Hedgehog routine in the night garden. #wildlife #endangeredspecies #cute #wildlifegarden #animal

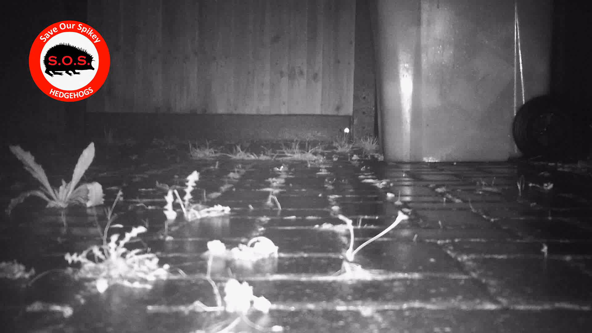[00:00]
I now put three cameras out at night to capture the whole routine of the hedgehogs visiting our garden. One on the driveway, one facing their food and water and one at the hedgehog house.
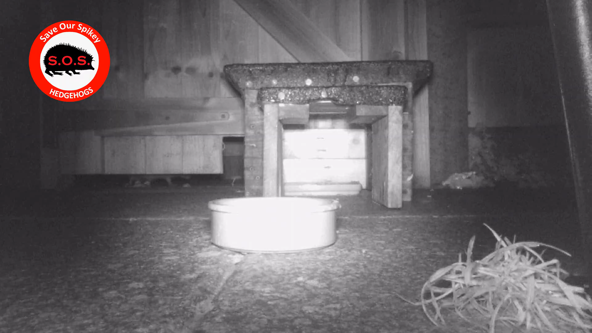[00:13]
They seem to go up the alley for a good few minutes before returning and they seem to
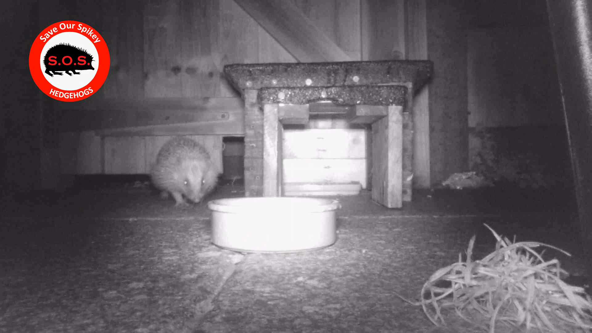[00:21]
favor the food over the water but after eating for some time they'll come to the water bowl then go back to the food then back to the water back to the food again and then they'll go in and out of the garden several times a night maybe five to eight times a night.
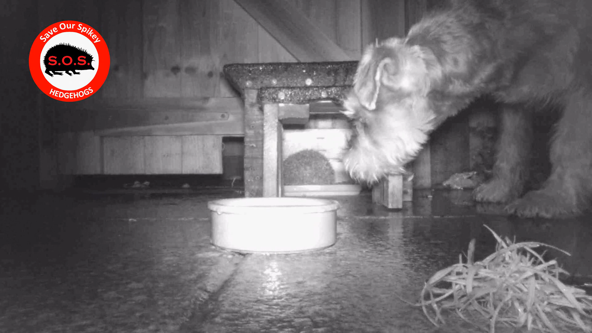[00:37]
We did wonder what Roxy would think to the hedgehogs whether she'd bark at them and we haven't seen the rat much at all but there goes Roland. We did have quite a bit of rain last night and that's affected my camera but you can see the other hedgehog's eye just behind this one at the front and they don't seem to mind each other. One seems to cower down a little bit as the other one approaches but they don't seem to have a fuss or fight at all and I've edited these video clips down.
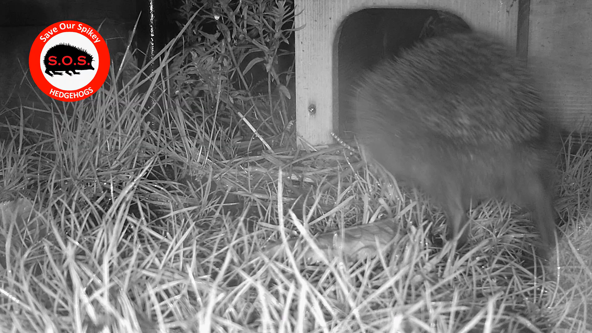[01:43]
and out about ten times and back in the hedgehog house for about an hour and a half this time there go shaky for a little snooze so an hour and a half later caught on the camera coming out again and walks so close to the camera that it's not really focused